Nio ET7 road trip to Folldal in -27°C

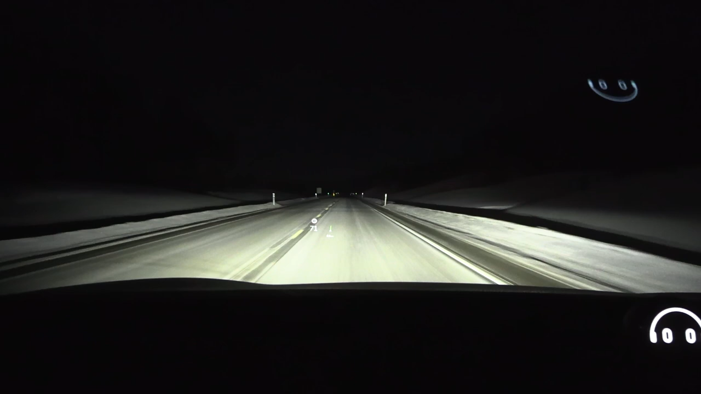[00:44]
Look at this, look at this. Look at the power limit.
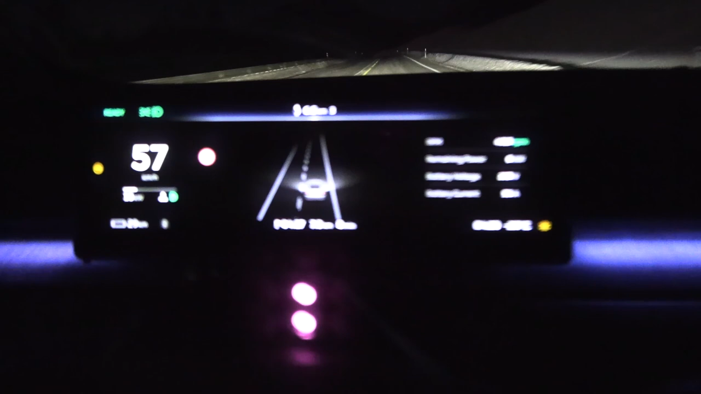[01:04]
Look at the power limit. What?
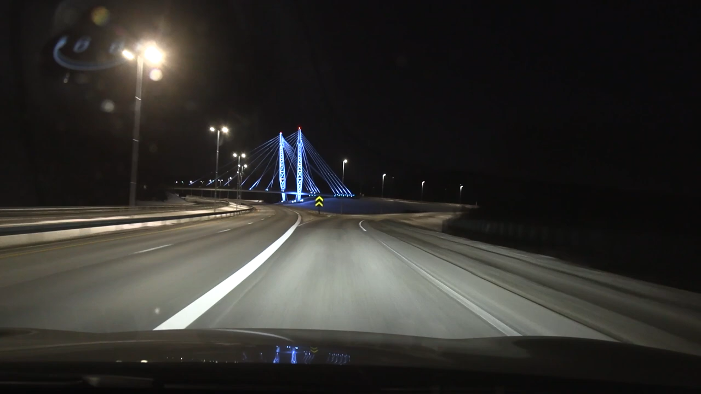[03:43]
We are now at Elverum, and over here is minus 17 degrees Celsius.
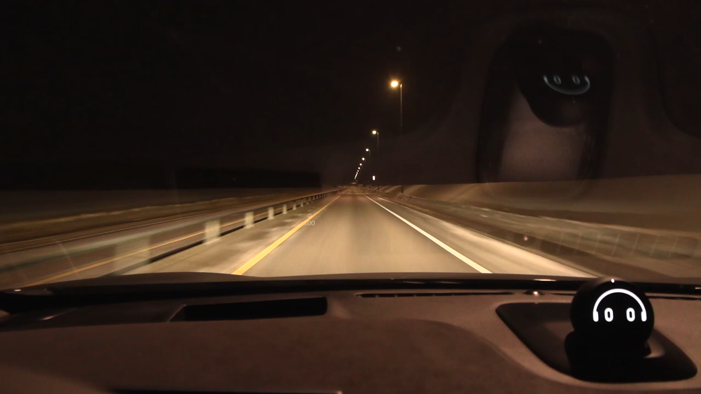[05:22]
So yeah, quite empty road, but and now we're cooking. Minus 18 degrees Celsius.
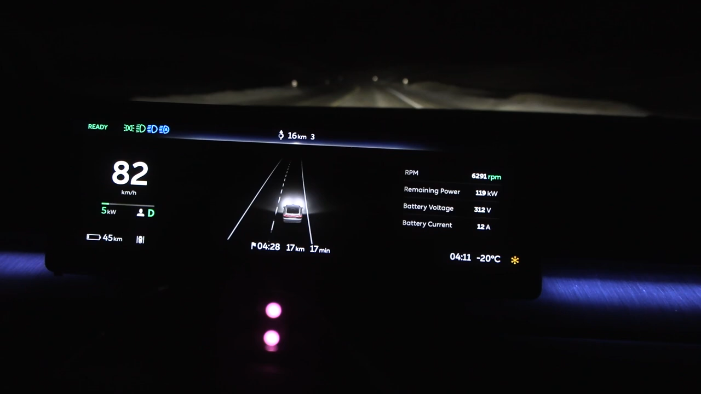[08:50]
We are still 17 kilometers away from the Ioniq charger. I think I figured out that the whole powertrain error actually means that we are trying to use adaptive cruise control, but the car is asking for too much power, and we don't have it.
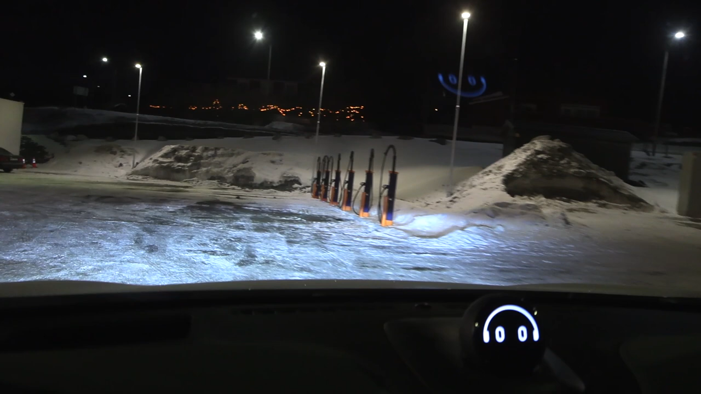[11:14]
Kempower. Get over here. Oh, yeah. Oh, let's plug it in.